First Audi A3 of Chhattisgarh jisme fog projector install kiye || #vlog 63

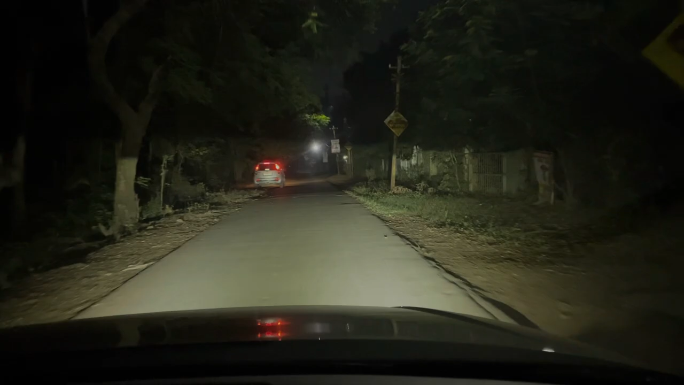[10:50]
यह ति फौग कि यह लिंट के है और यह सिर्फ फॉक पर इतना लाइट आ रहा है वाकि आप देखिए तो क्या थ्रो है इसका मैं तो फुली सेटिस्फाइड हो इस तीस से